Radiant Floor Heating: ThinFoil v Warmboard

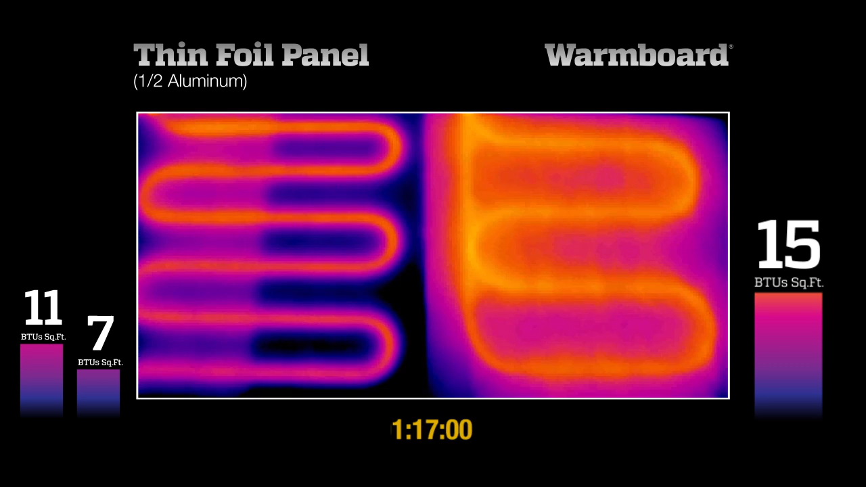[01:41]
The side without aluminum is only at 6 BTUs, and there are still areas not heating up. Meanwhile, warm board is now at 14 BTUs. After 1 hour and 45 minutes, the results are clear. In only 20 minutes, warm board reached the necessary heat output while maintaining very even surface temperatures.